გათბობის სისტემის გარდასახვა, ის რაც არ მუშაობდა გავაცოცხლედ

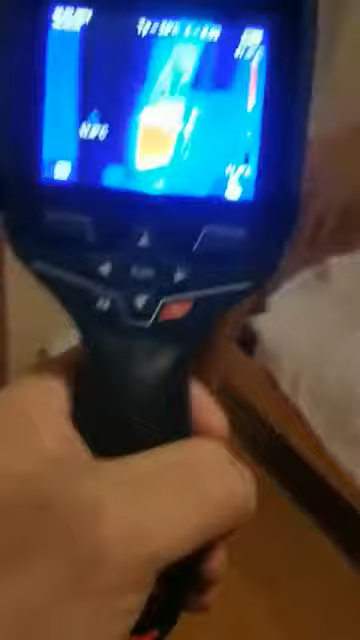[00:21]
თავკეთ მარს დაიჯერა. ბოლომდე არ მიჯერაო.
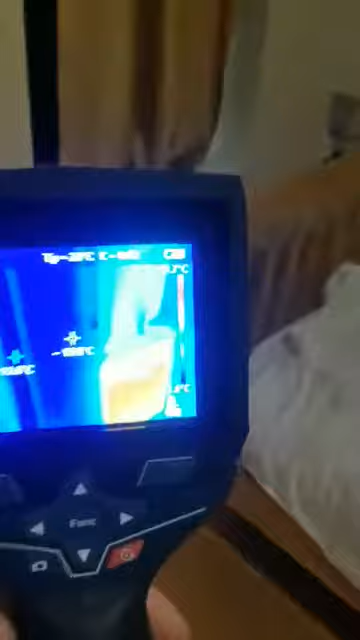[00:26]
და რა ის დავაჯერეთ. ეს ბოლო რადიატორები ორი ცალი, საერთოდ ორ სათულიანში.
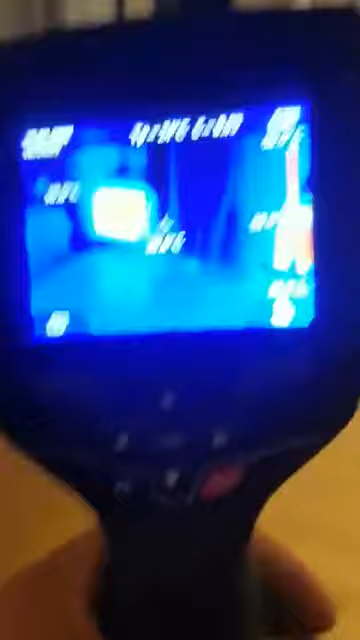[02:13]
საძინებელში. 1 და 2. აი მას ყველა დაბალანსირება მეგობრებო, ანუ ნაკადის ხარჯის გადანაწილება. ისე. რომ შეჭდება რადიატორს.